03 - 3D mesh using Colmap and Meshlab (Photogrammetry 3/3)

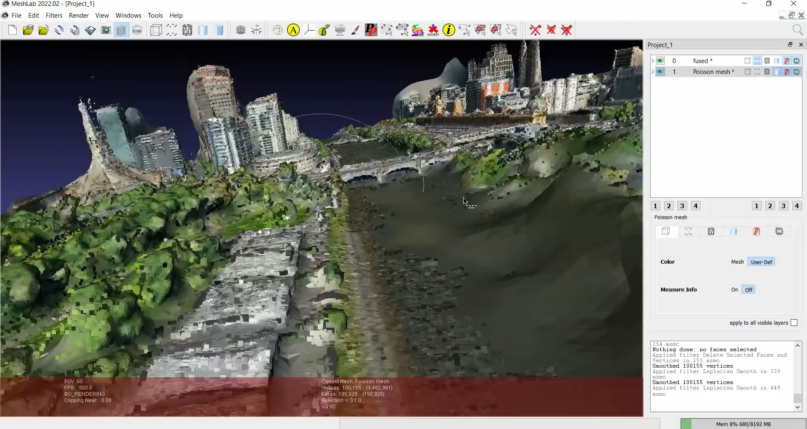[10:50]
that's how you pick a 3D mesh, other photographs,
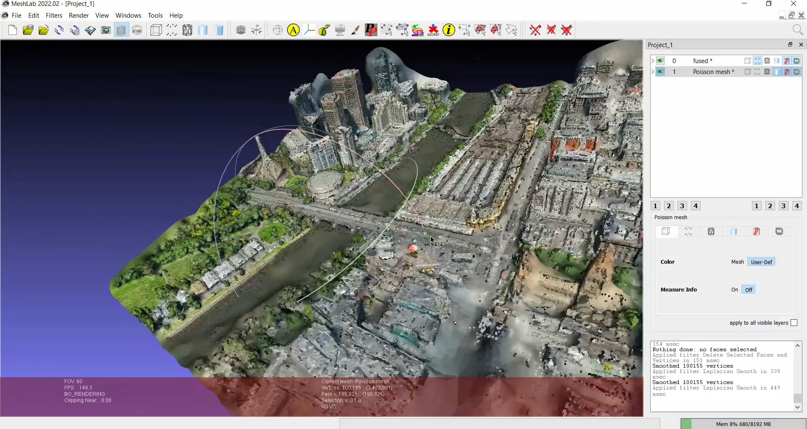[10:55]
it's quite detailed, for a low quality draft, and then you can file,
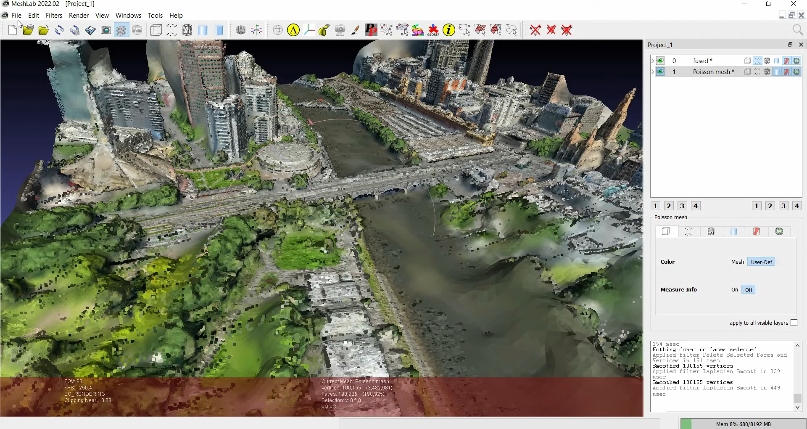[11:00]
and you can export the mesh, or save the mesh, or save the project, in any of these formats that you prefer,